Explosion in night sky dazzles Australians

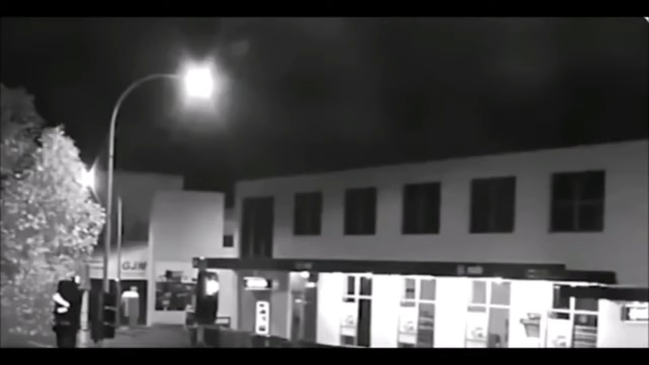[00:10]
you can admire a brilliant fireball that runs across the sky. When it becomes visible, it appears to be very small, but increases in size quickly until it finally reaches the Earth's atmosphere and explodes, leaving a very bright flash.